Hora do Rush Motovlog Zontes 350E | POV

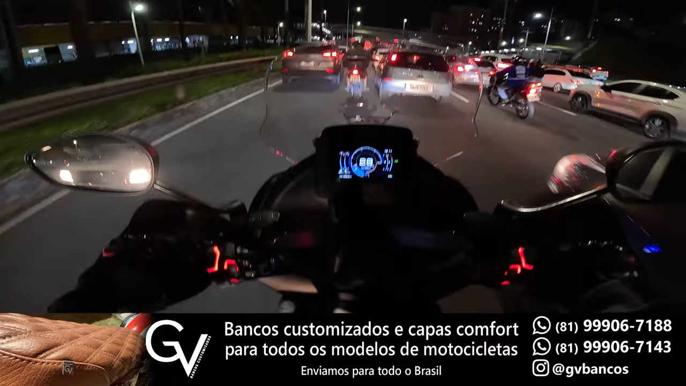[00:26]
Será que ela se sai bem? Até agora eu tô conseguindo avançar aqui bem.
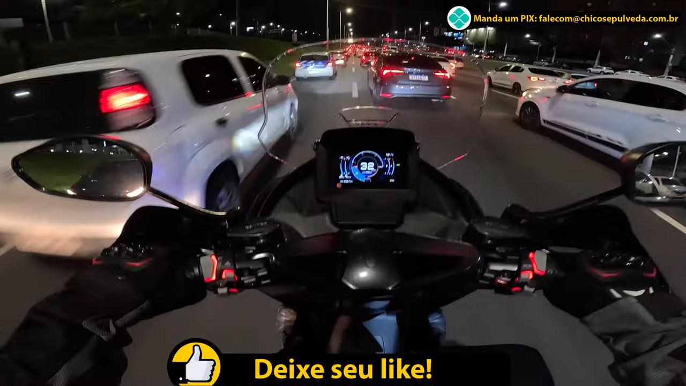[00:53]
Olha que legal, os carros de passeio normais mesmo. Isso é bem legal, o retrovisor não bate.
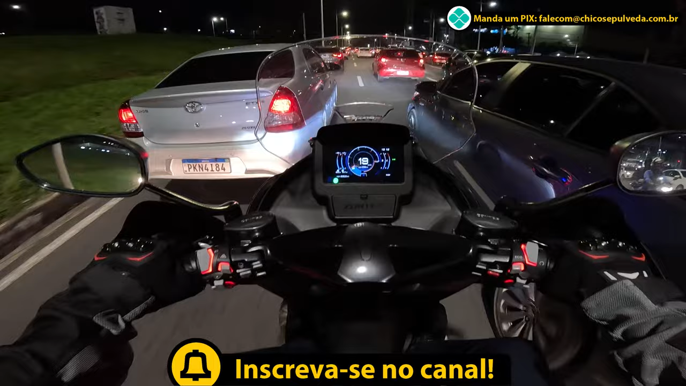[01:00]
Mesmo ela sendo uma moto mais larga, ela acaba tendo uma desenvoltura legal no trânsito. Tô gostando. Eu quero fazer esse vídeo exatamente para vocês verem como é que fica a desenvoltura da 350e no trânsito, bem na hora do rush, aqui no corredor. E esse horário aqui é tenso, tá, gente? 18h12, Salvador, Bahia.
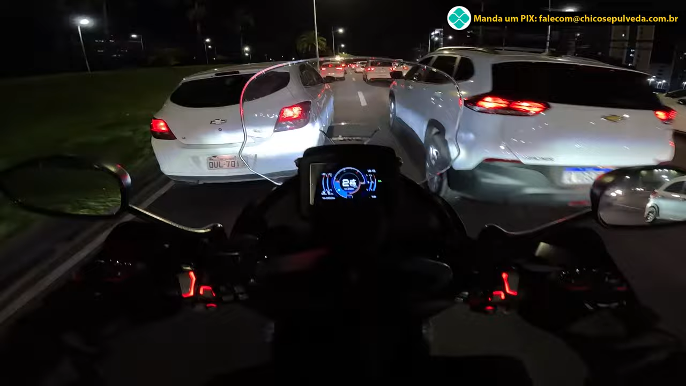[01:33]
Eu ainda fico um pouco com receio, gente, por causa da largura dela, né? Eu fico com medo de bater em algum retrovisor. Mas aos poucos eu tô tomando um pouco mais de confiança no trânsito. Tô me acostumando mais com ela. Eu já tô com essa moto há mais de um mês, né?
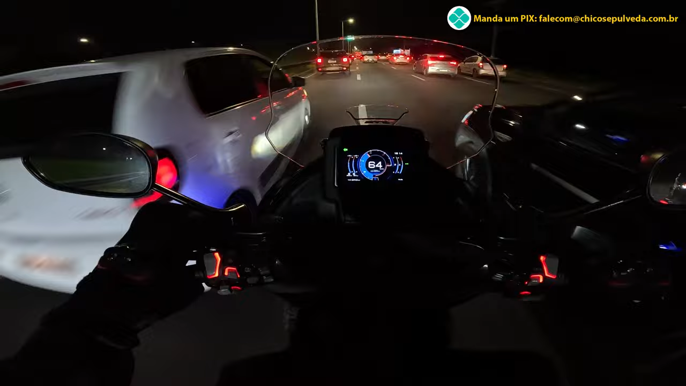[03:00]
Legal dela é esse farol. Esse farol aqui chama atenção, ó. Então você no corredor dá pra chamar a atenção legal dos carros. Ó, isso aí é um perigo, gente. Se aparece um buraco desse entre um carro que tá na frente, muita atenção, você tem que fazer com que o carro te veja, porque senão ele joga e ele te fecha. Tipo isso aqui, ó. Tá vendo? Esse carro pode jogar pra direita e me fechar.
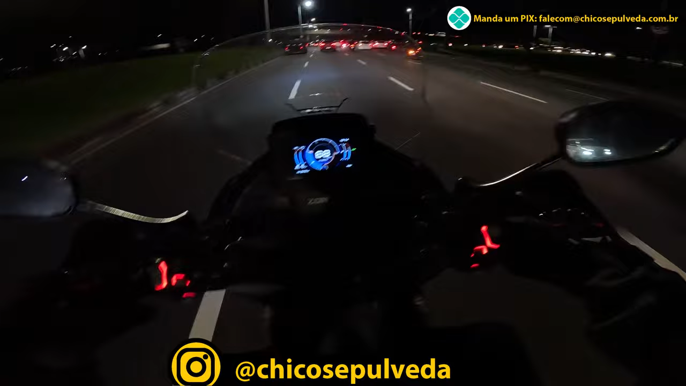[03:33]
E aí funciona como uma alavanca, né? Porque tem um carro aqui do meu lado. Muita atenção nisso, tá? Tanto para um lado quanto para o outro.